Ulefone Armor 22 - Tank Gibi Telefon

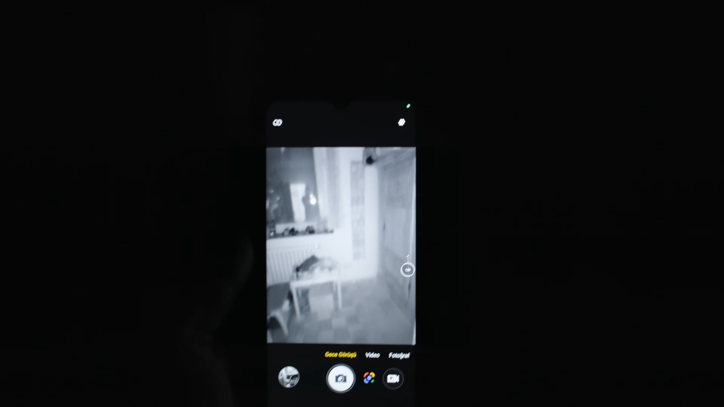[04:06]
Zifri karanlıkta bu kamerayı açıp sanki ışık altında önünüzü ve etrafınızı görüyorsunuz gibi kayıt yapabiliyorsunuz.
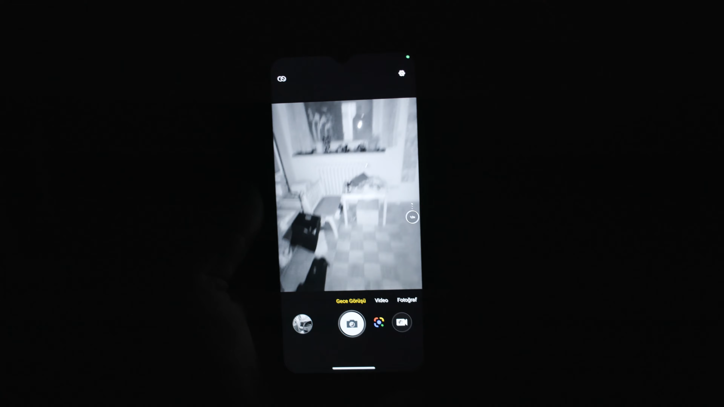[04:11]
Örneğin bu görüntü ışıkları tamamen kapalı ve karanlık bir ortamda çekildi.